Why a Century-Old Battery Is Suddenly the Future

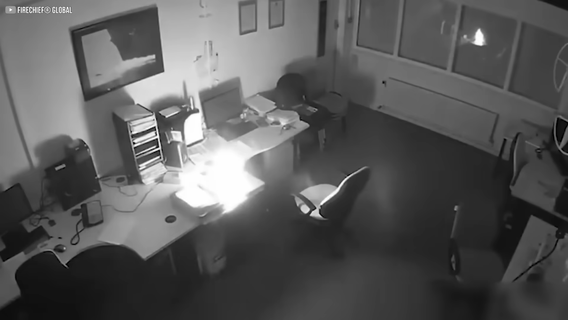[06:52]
Thermal runaway, fires, explosions, a single damaged cell can bring down an entire system.